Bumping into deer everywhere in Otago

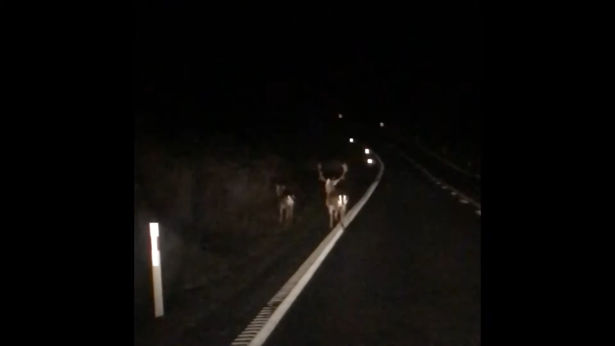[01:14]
There are fecking deer everywhere down here. Here I am just going out for a duck shoot.